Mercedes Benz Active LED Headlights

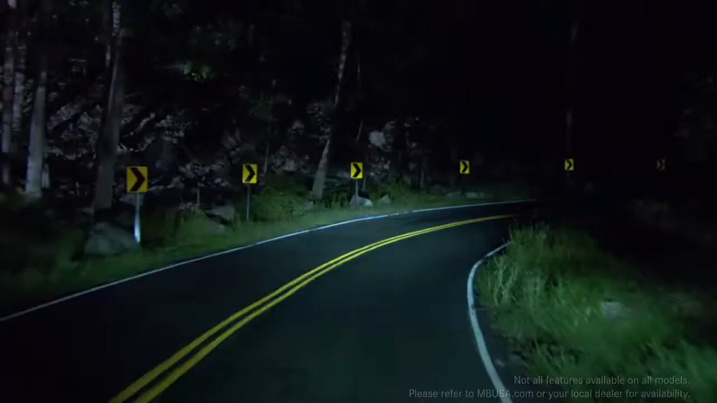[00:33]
light up curving roadways up to 90% better than plain fixed lamps. Adaptive high beam assist automatically varies the beams,